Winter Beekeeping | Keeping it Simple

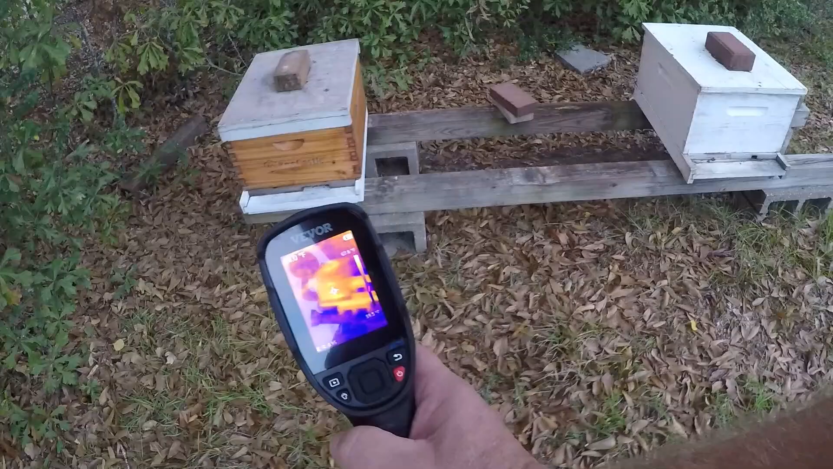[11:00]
and that one should be strong but yeah it's got a strange signature on it huh this is a strong colony
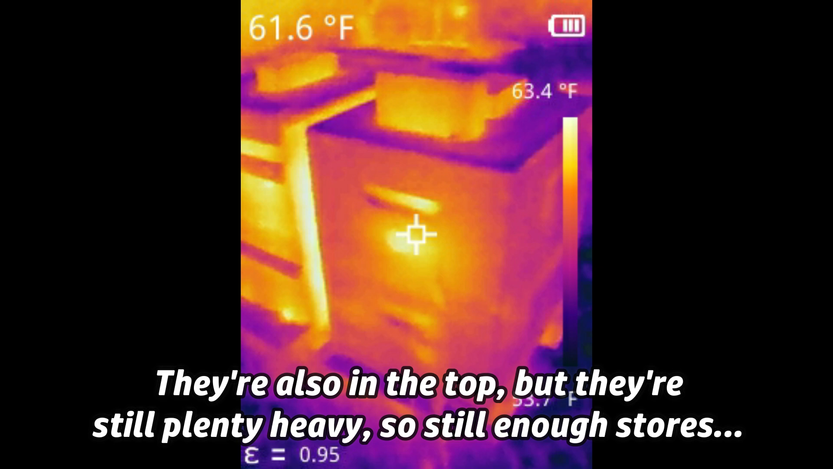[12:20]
On screen: spot 61.6°F, scale top 63.4°F
i just tipped that one back and bumped it when i checked it and look what happened it has a good signature too so folks that's a quick trip with what i'm doing right now